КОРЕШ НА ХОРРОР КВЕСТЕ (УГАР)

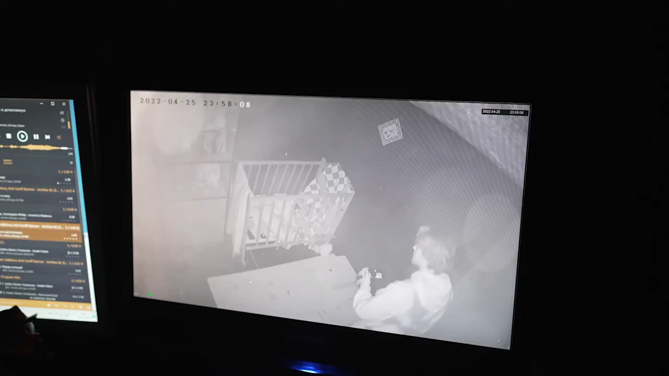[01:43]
Детская кроватка, я не хочу детей. Блин, что за хуя под кроватью? Босс, что мне нужно, я обосранный. Илюша, если ты меня слышишь, ты сукин сыр. Я прекрасно тебя слышу, Леха. Что мне нужно?
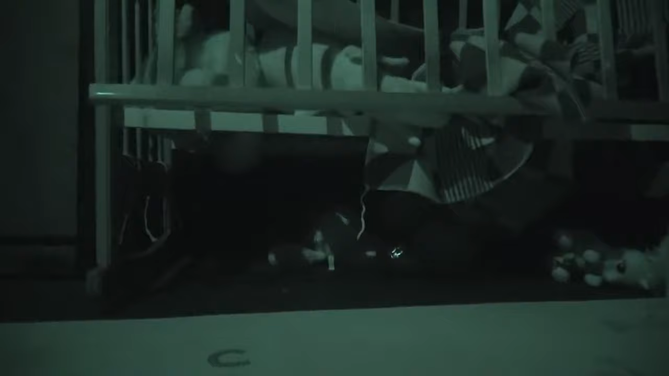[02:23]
Если до меня дотронуться, я сейчас умру, нахуй. Похоже, пора умирать. А, что это за хуйня? Блядь, что это? Господи, что это? Ключ, спасибо.
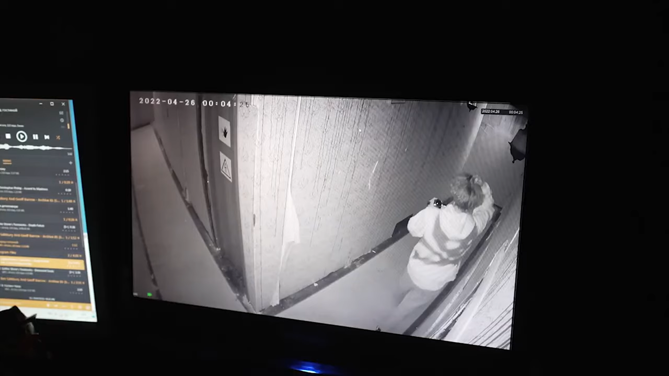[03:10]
Не бегите, я открою дверь сначала.
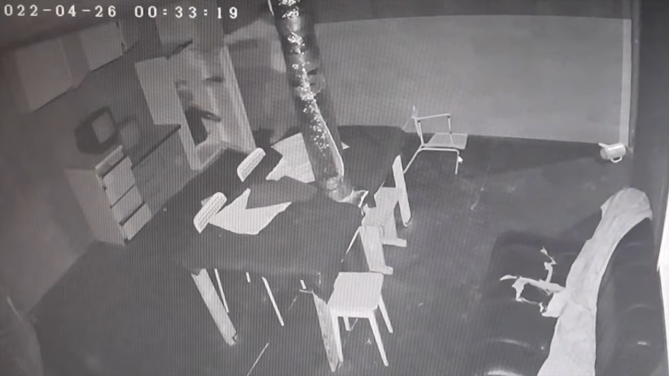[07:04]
Это что за хуйня ебаная? Ебать, я испугался. Перчатки, спасибо.